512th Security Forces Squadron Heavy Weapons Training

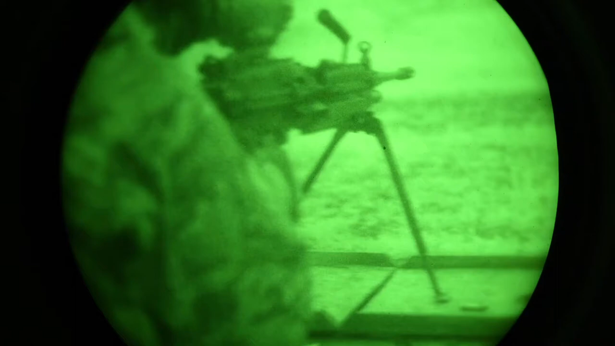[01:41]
So right now we're doing the night fire portion of our training here for heavy weapons. We're using night vision goggles and the thermal imagers.
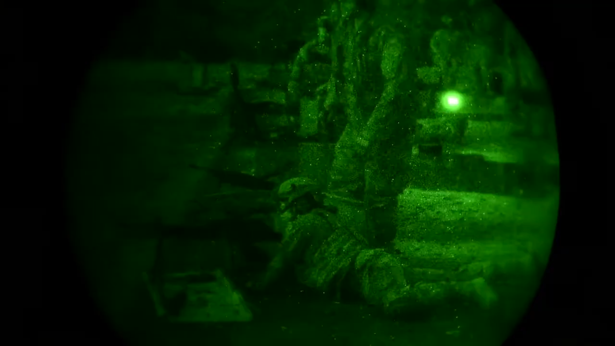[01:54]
I think this is great for our defenders.